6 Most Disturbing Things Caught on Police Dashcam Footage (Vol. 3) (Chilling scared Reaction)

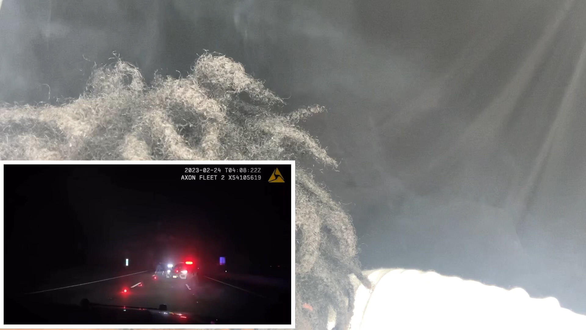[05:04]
Oh, shit. God damn. Be showing any signs of stopping or even moving to the that next lane. That shit scared me for a minute. As the 40,000-pound truck's headlights continue to approach the trooper and his car, Lentini is forced to run off the highway to avoid the oncoming truck. Look at that shit. He hauled ass, too. He got the fuck.